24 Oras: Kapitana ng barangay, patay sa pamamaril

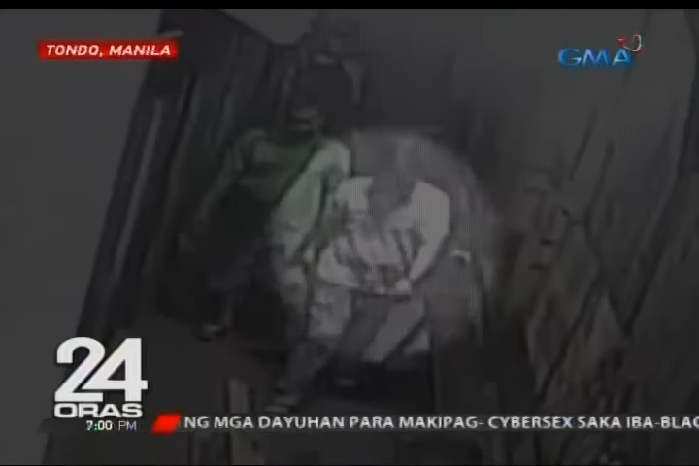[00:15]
Makikita sa CCTV na naglalakad si Ninita Acuña, chairwoman ng barangay 200 Zone 18, kasama ang barangay treasurer, isang kagawad at isang tanod.